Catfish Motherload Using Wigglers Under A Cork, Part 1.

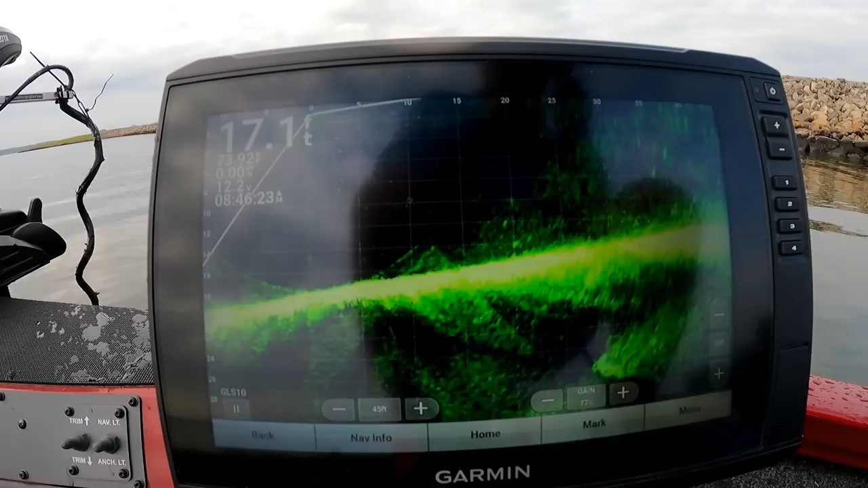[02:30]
We're going to have to put our cork on. Try to catch them like, there goes one, there goes one, there goes one.